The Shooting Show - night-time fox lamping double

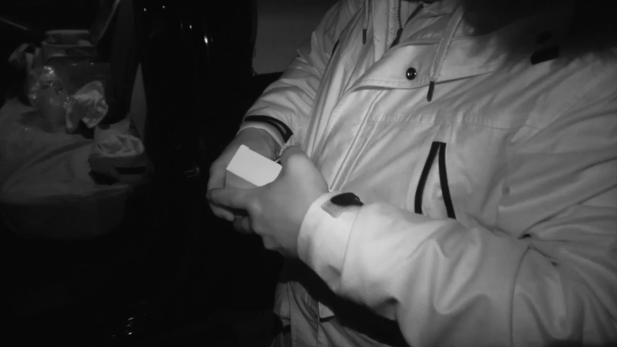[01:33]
Stuart loads the mag with Gecko Express and makes safe before embarking on his nocturnal mission.
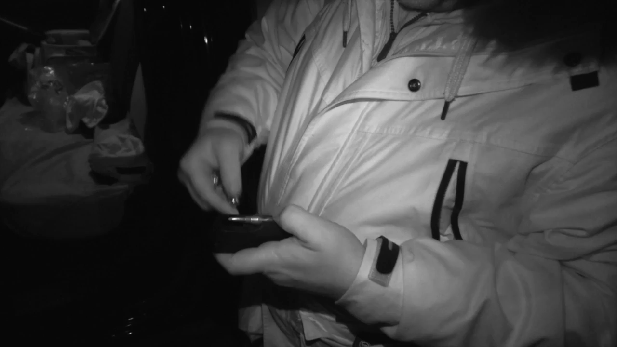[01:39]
Favouring lamping on foot for this particular ground, Stuart is hopeful of catching up with a specific fox or two,
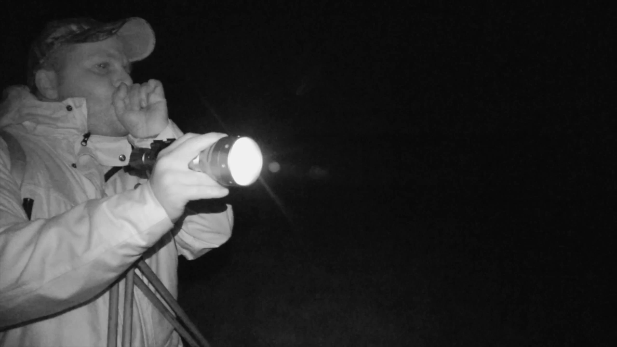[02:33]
No fox, but rabbits are about which is a good sign.
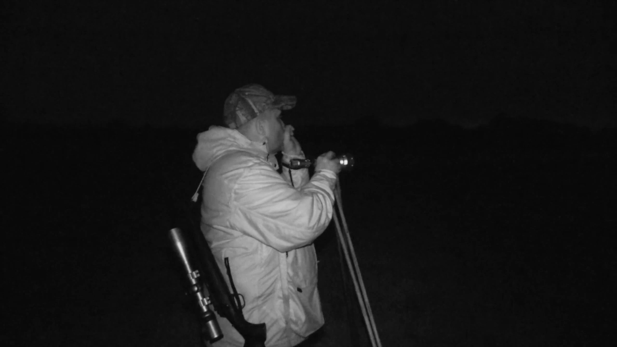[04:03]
Here, his raspy hair call manages to draw the gaze of a resting fox. It's better to top the warm mugh hill. Switching to his rabbit call, Stuart does all he can to lure him in.
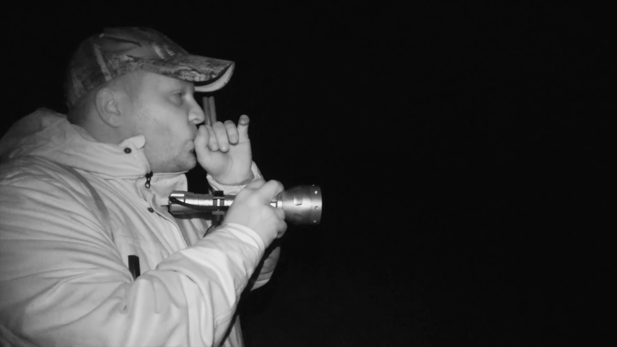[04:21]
We successfully get the fox to the edge of shootable range.
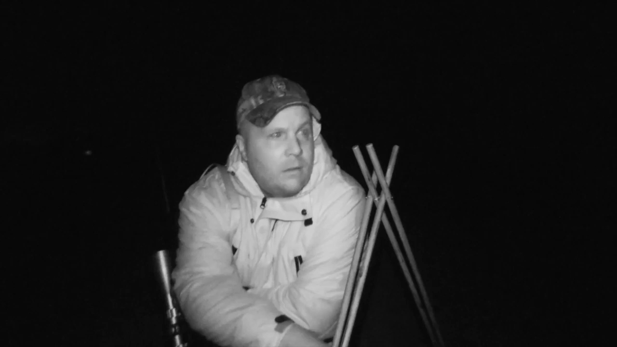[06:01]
Moving to the next stand, Stuart is leaving nothing to chance if any more foxes dare to show.
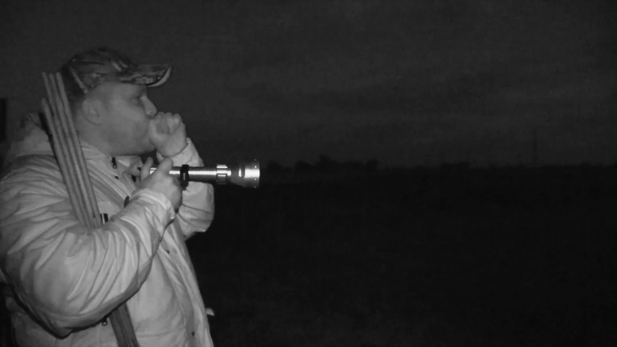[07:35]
The night's not over just yet. There's time for a few more calls before Stuart's bedtime. So it's back to the same stand with just a slight shift of position.